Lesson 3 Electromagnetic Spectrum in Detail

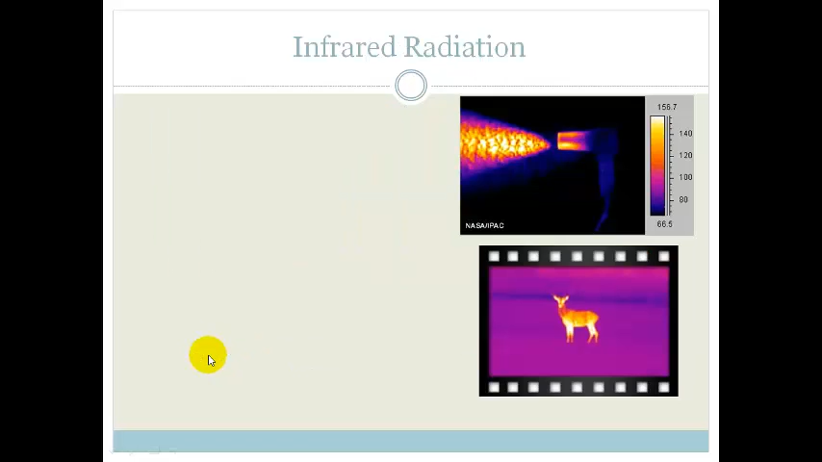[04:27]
Next we get infrared radiation. Now infrared radiation comes from basically all objects that give off heat. the particles of all objects vibrate and as a result they emit radiation in the infrared region of the spectrum. So even though we can't see it with visible eye, it can be seen through some photographic film and we can take infrared pictures of objects in the absence of light. So what it's doing here is, yeah, we've got infrared and this is obviously taken at night because we know this because,
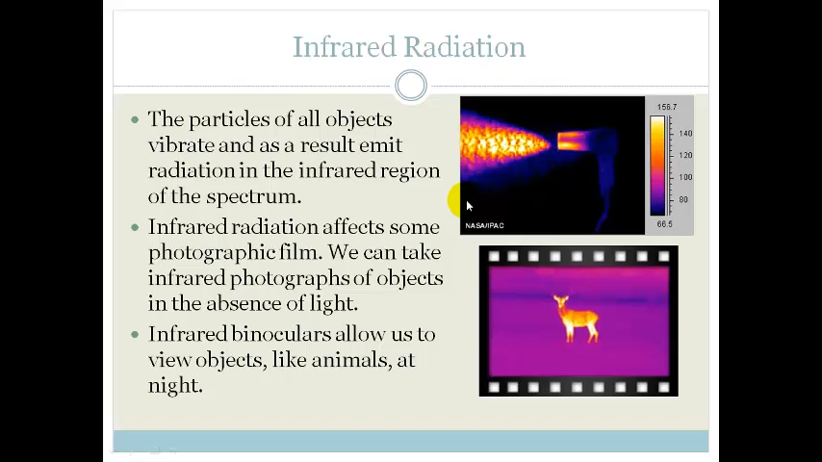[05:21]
it's very hot and it's giving off lots of hot air. Infrared binoculars allows to view objects like animals at night. Also if you've watched any action movies where they use night goggles to see things, those night goggles are infrared binoculars or goggles.